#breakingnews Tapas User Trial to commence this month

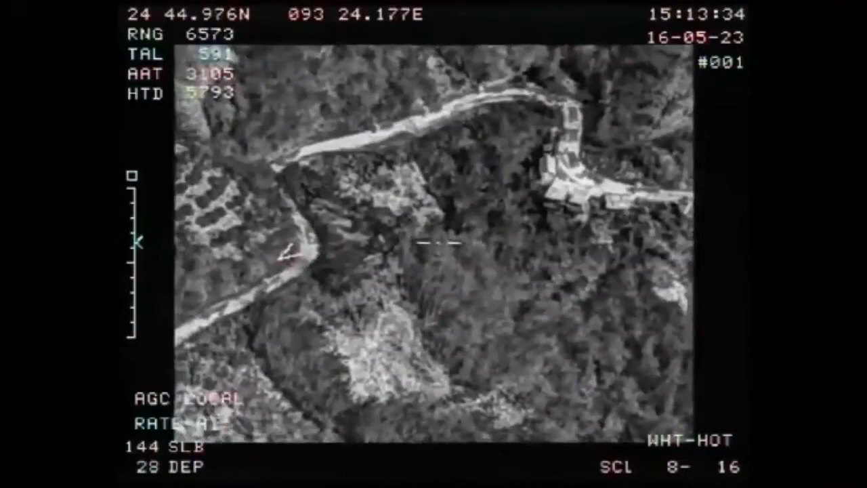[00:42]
However, maintaining 24 by 7 surveillance along the borders is nearly
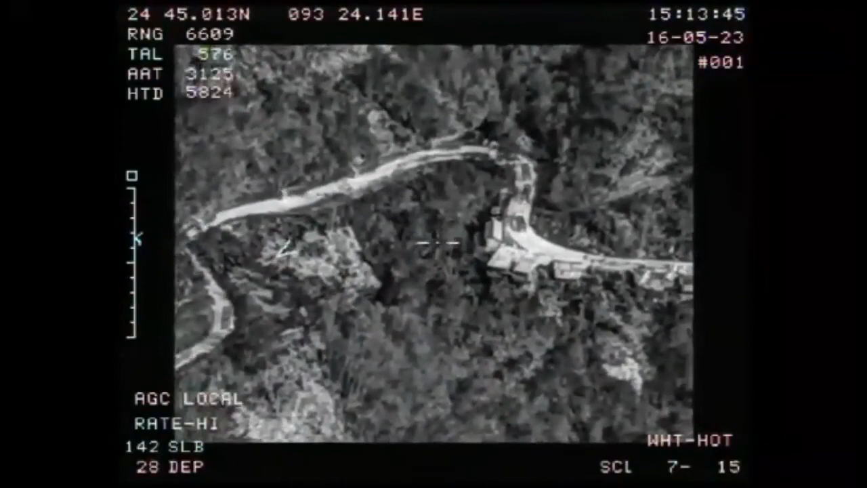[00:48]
impossible as these are tough terrain with mountains and forests.